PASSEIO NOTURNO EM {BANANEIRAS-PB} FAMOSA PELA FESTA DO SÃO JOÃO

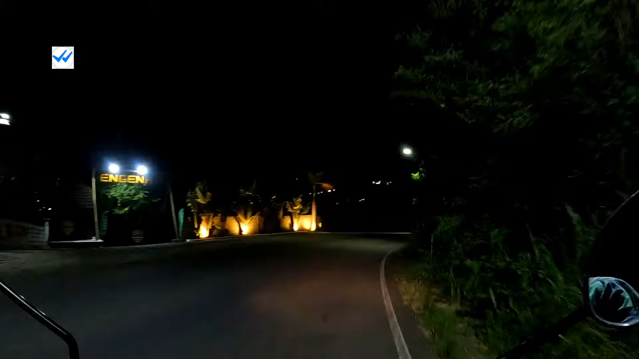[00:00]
Fala pessoal, vou descendo aqui a serra aqui de... chegando aqui no município de Bananeiras
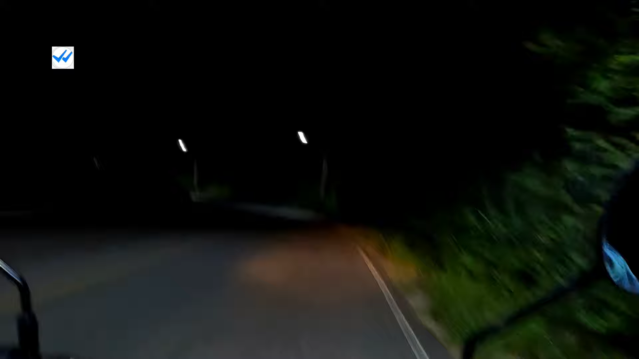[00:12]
Aqui na Paraíba Vou dar só uma passada aqui por dentro, aqui rapidinho É seis e... agora são seis e meia da noite,
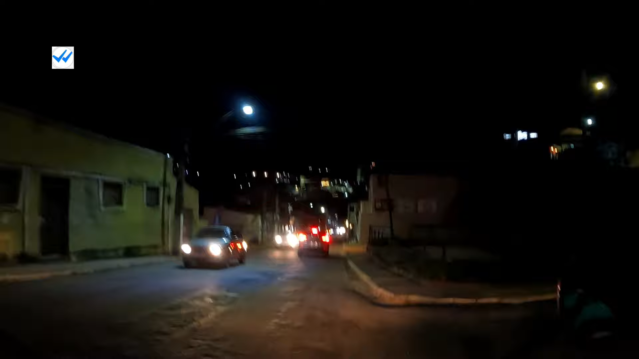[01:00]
extremamente badalada Essa festa
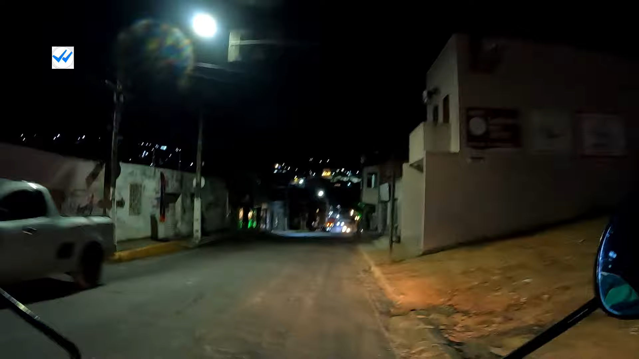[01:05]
Vou passar aqui pela praça Dá um giro aqui,
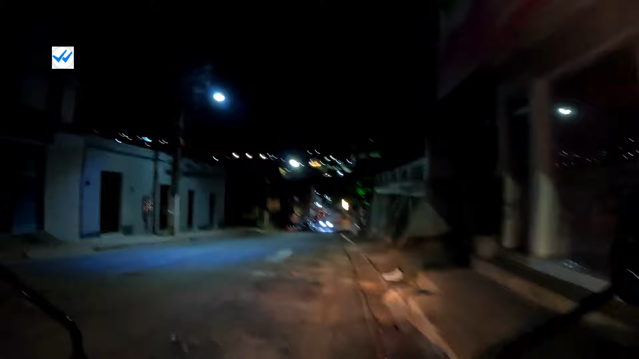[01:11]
vou ali passar ali na igreja A igreja belíssima, por sinal, a igreja matriz aqui do município Olha aqui a praça
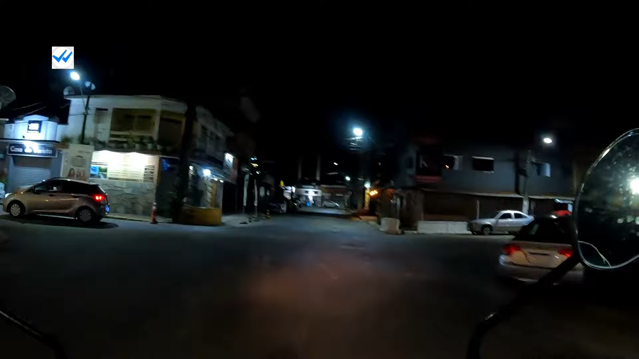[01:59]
Tem um nome aqui, Bananeiras, só que colocaram que não tinha
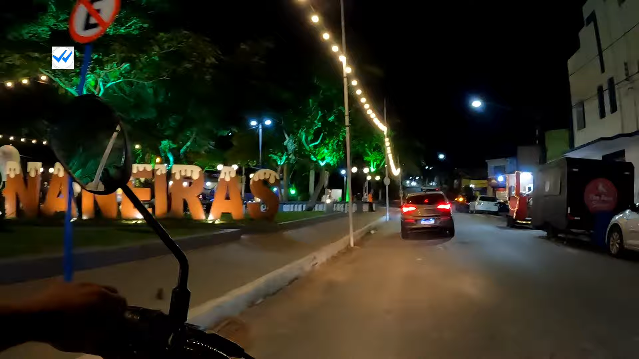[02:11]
Colocaram ali o nome Bananeiras
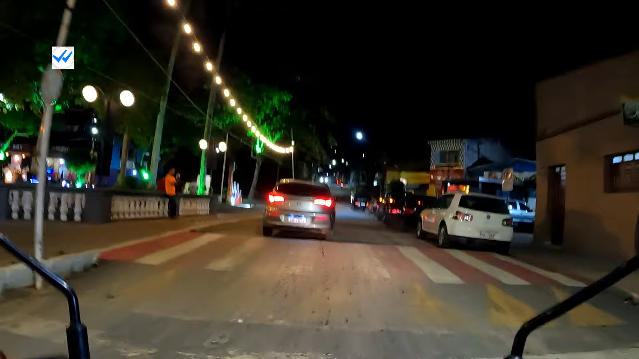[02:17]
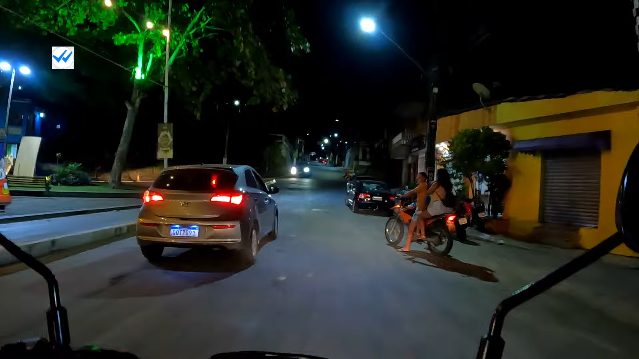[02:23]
Colocaram ali o nome Bananeiras Vou subir aqui de novo aqui e entrar ali à direita Pra passar lá na igreja
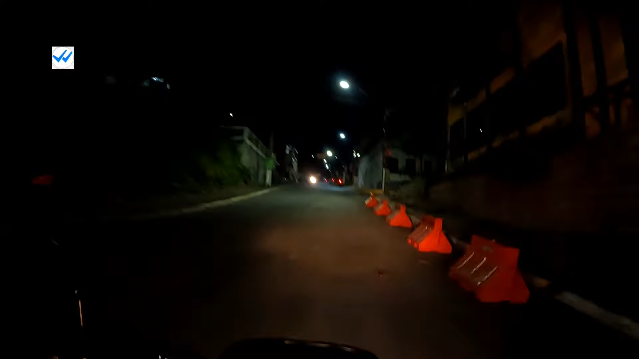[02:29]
Aqui não pode entrar, é contramão aqui nessa Mas a próxima aqui pode Ó
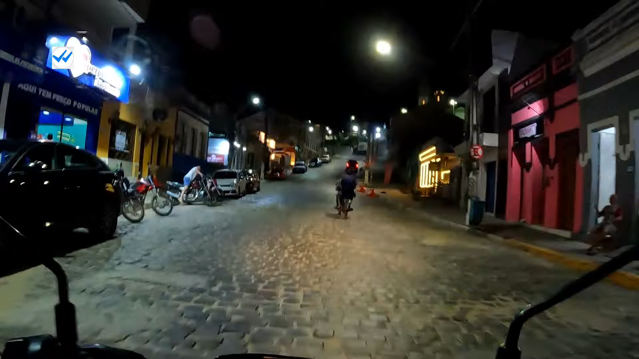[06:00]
Aqui tem uns casarões antigos Bem bonitos
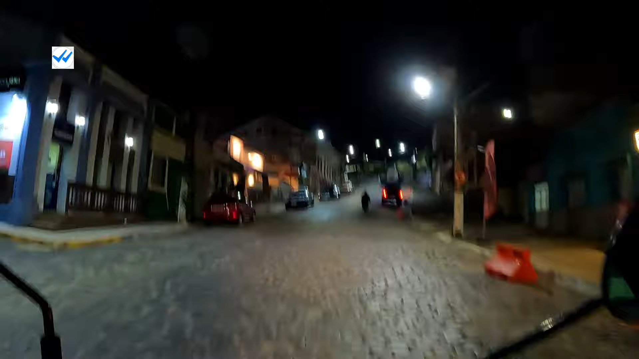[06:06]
Depois eu vou fazer uns vídeos aqui Dos casarões
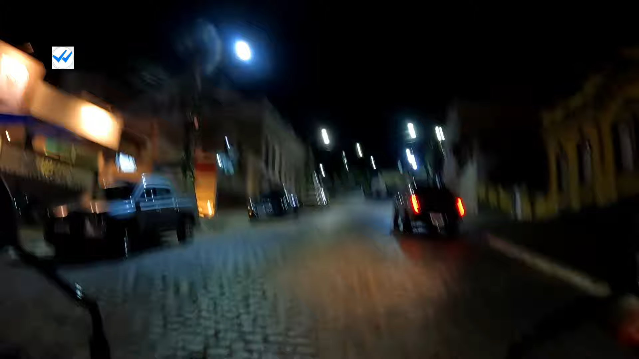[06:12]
Olha esse aqui à esquerda Não sei se vai dar pra filmar aí na imagem
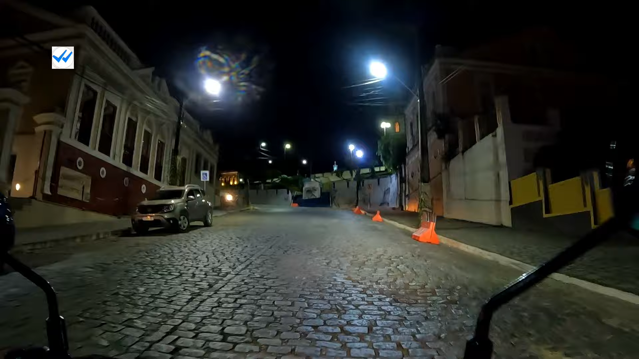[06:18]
Casarão à esquerda Aqui bem bonito Tanto na esquerda Quanto na direita